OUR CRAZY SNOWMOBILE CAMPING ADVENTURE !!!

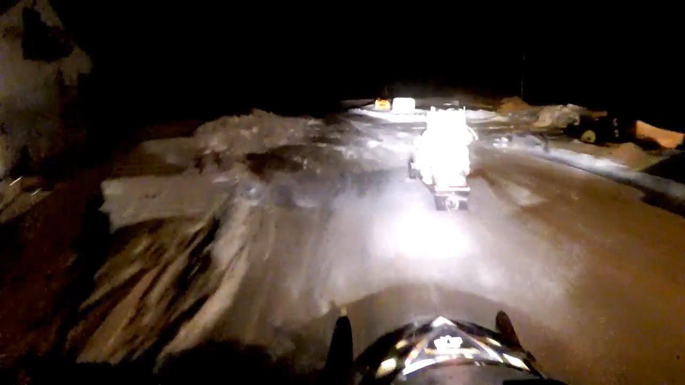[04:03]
and we're off i'm gonna apologize in advance for uh for it being so dark of course it's night time when we go camping but uh
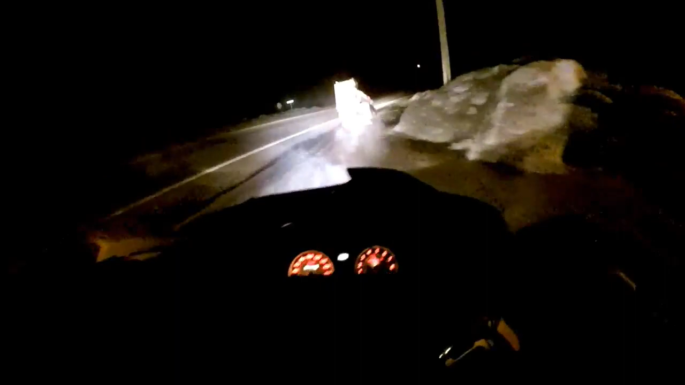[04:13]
the gopro doesn't do the best at night time unfortunately so sorry about that we'll try and do a lot a bit more filming in the morning
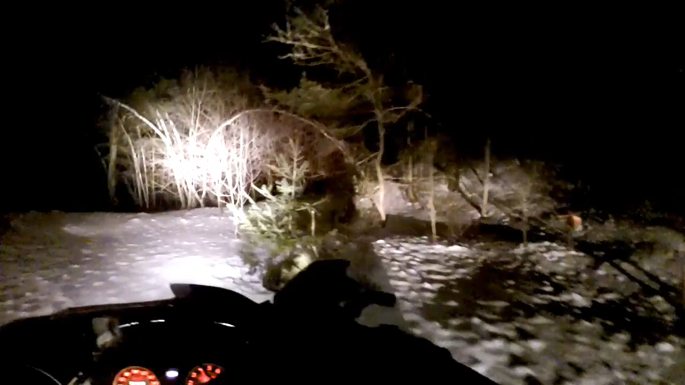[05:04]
and uh park our sleds it'll also be sheltered from the wind
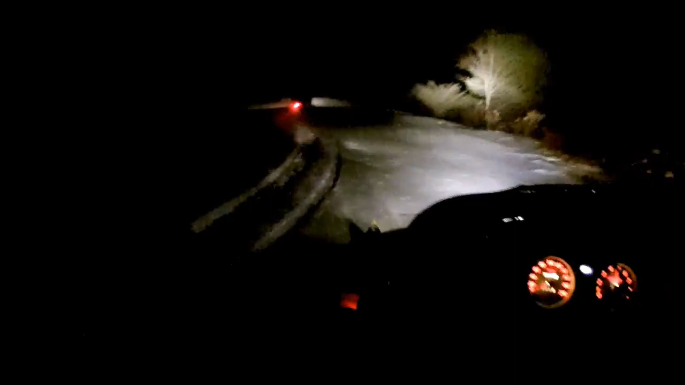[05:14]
yeah right about here that's where i'm gonna park it the snow's actually pretty deep over here